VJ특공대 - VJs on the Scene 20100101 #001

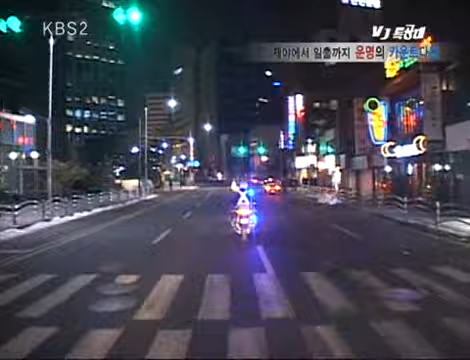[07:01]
도로를 달릴 수 있다니 이것도 횡계라면 횡계가 아닐까? 지금 이제 컵을 틀었습니다!
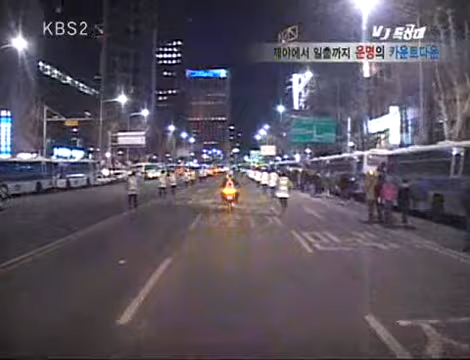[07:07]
경찰의 보호를 받으며 5분 10을 달리면 행사장에 도착! 발 빠르고 눈치 빠르면 몇몇 사람들은 타종 인사의 얼굴을 보겠다 금방이라도 달려들 태세인데!